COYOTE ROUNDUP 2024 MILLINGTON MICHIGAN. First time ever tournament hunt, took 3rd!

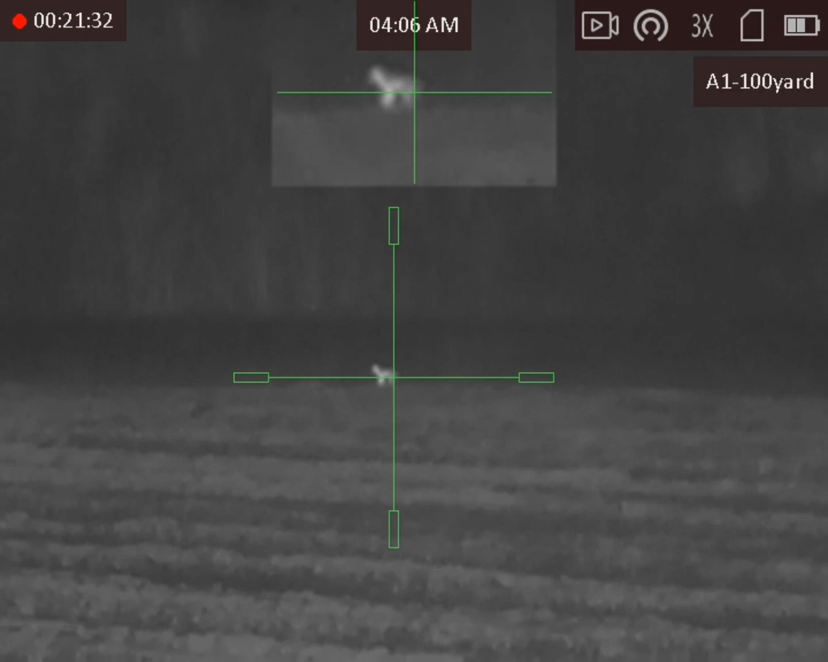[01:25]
You see it? Yeah, but let's see him. He's gonna come to us. This fucker ain't going nowhere. Until he starts trying to get out of here.
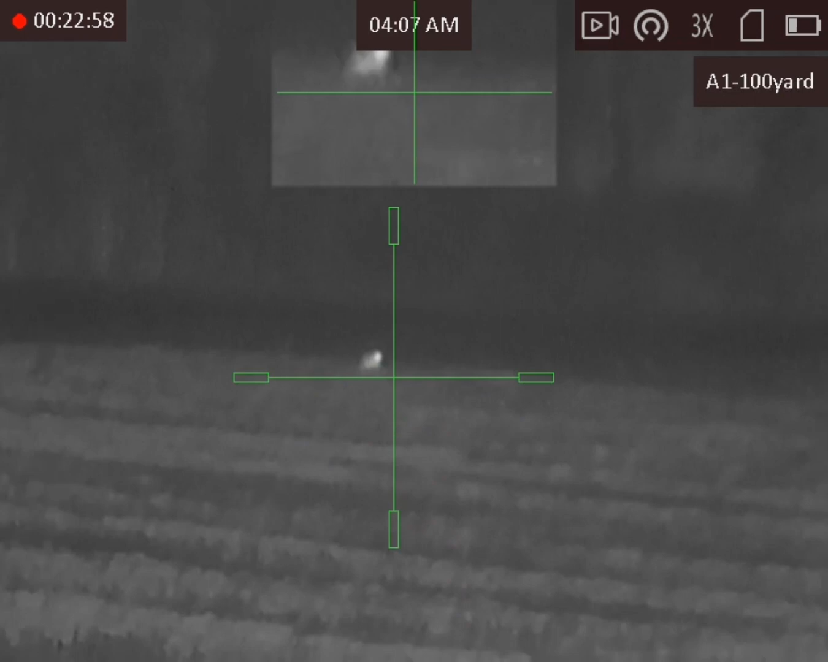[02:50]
I'm pretty pumped right now. Steady. I think we should wait. Alright, give me a minute. Smash. Hold on. He's only on the roof right now. Alright, hold on. So he stops. Oh my god, I fucking am an idiot. Okay, he's right there. Next time I see him, he's done.
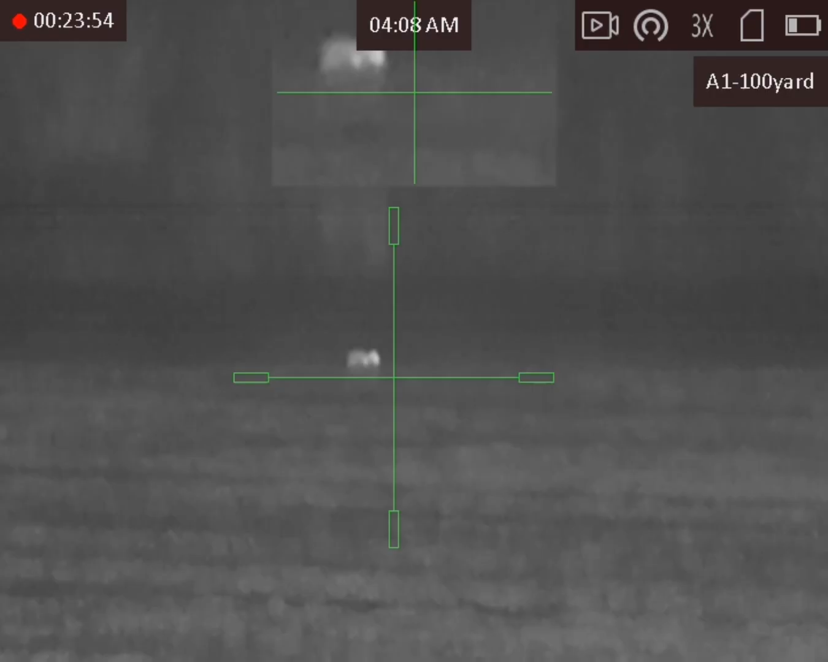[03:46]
You miss it? No, you didn't. You miss alone now. He's flopping. You see him? You still see him?